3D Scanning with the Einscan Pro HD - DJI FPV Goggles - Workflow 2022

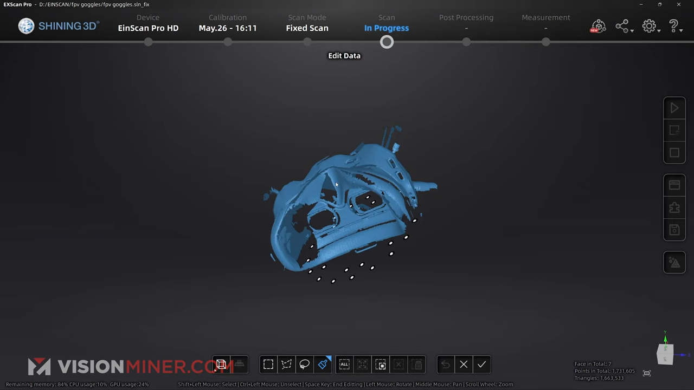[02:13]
it's actually doing a pretty decent job with this dark object. So now I can go back into the align mode.
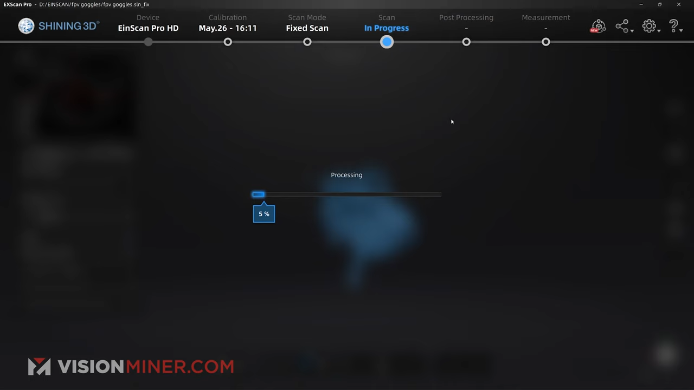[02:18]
And there we have it.
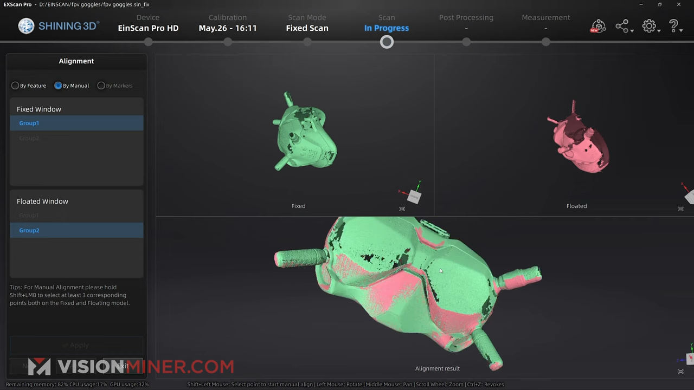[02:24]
It automatically is going to align by feature. We've got our aligned 3D scan.
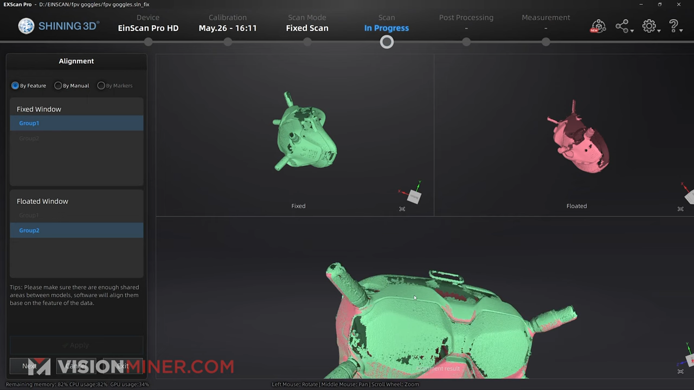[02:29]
All right, next and exit. Okay, so what data are we missing?
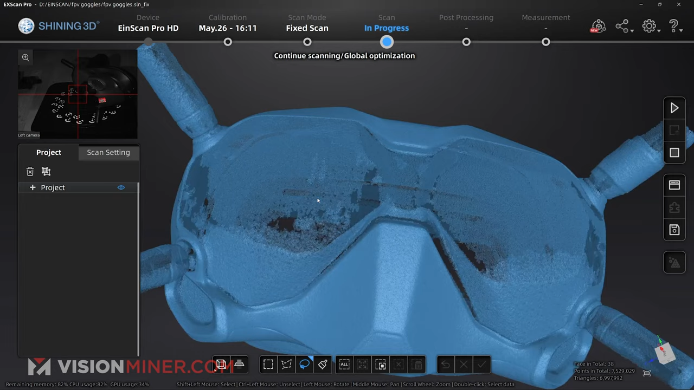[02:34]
We're definitely missing a little bit from the front, which is a little bit surprising. It looks like that area
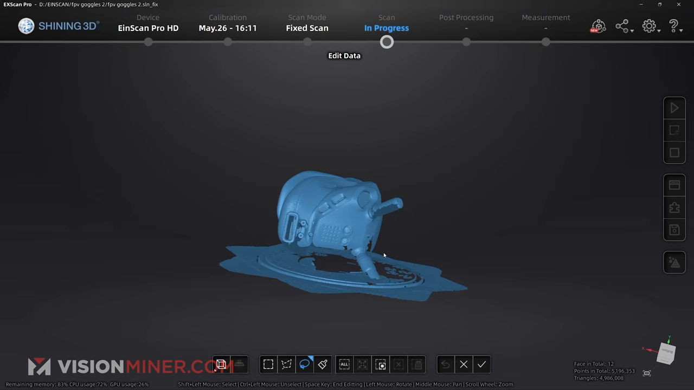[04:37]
But not to worry, really, really easy to remove. I'm just gonna go boom, right about there.
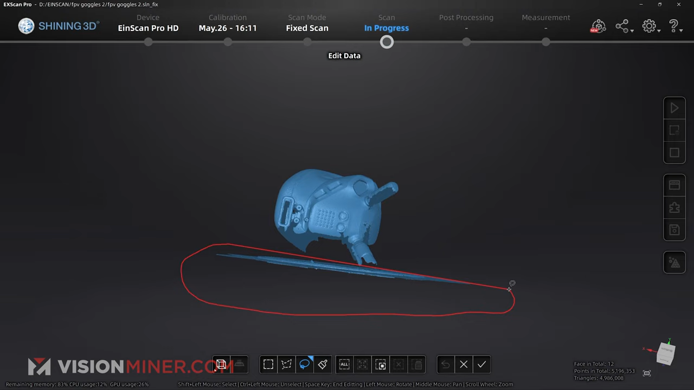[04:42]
And delete that data, apply the edit, and then go straight into our alignment tool.